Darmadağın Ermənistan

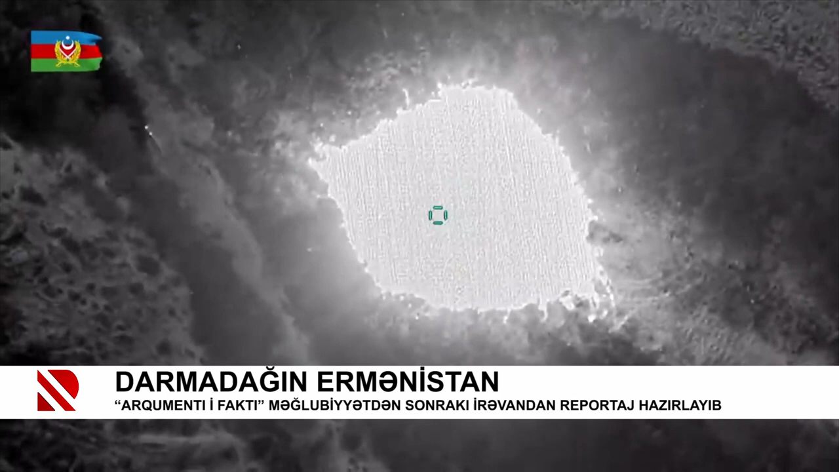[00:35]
döyüş xəttində kanyak işdiyi yerdə Azərbaycan dronlarının zərbəsi ilə qarşılaşıb və ailanda özünü xəstəxanada görüb.
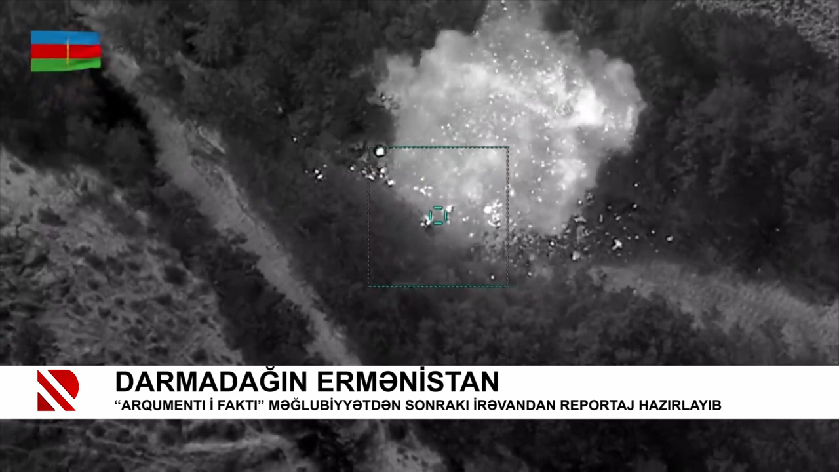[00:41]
O deyir ki, yüzlərlə tankı və gənc əskərləri uraq qışqıraraq döyüş meydanına buraxmaq müasir müharibələr üçün uğurlu deyil.